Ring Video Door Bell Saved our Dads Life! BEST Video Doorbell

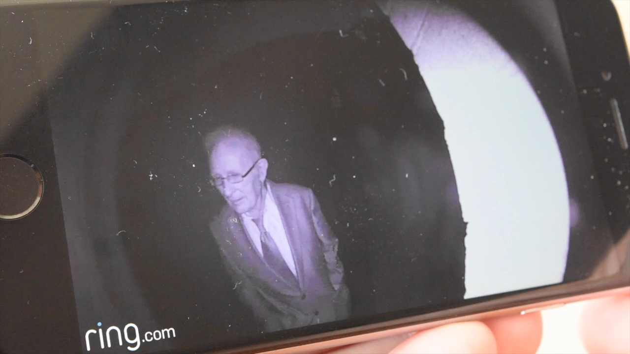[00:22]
there wasn't any doorbell rung but he who suffers from vascular dementia and sometimes escapes from the property that he's in decided to walk 200 metres down a very steep hill, managed to make it to our house, didn't ring the doorbell. We didn't actually hear the notification go off but fortunately we've got a spaniel who over the last couple of weeks
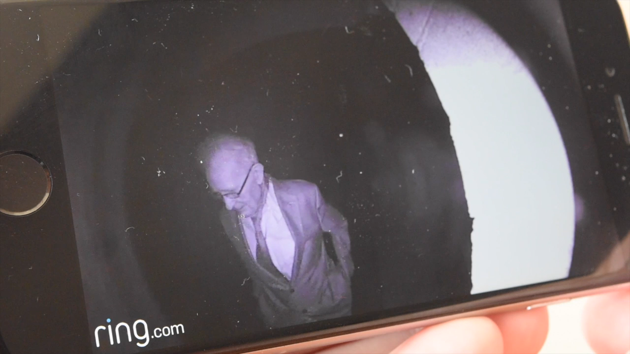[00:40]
of having this device has heard and learnt that when she hears that sound there means there's activity at the front door. And as you can hear she started barking because the alert had gone off. Now he is very frail, he's 82 years old, there's absolutely no way that he would have made it back up the hill and God knows what would have happened but we were able to bring him for a cup of tea and escort him home.
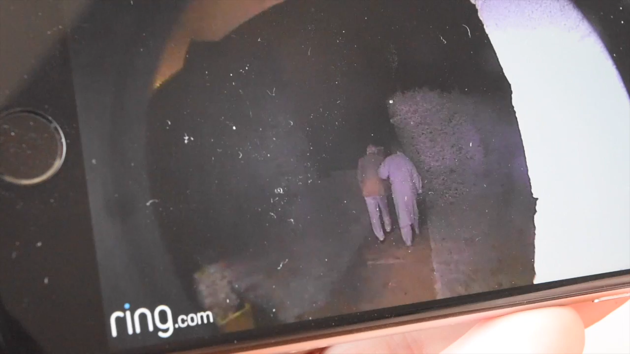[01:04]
So this is a big thanks to Ring and just shows what a great device it is. thank you.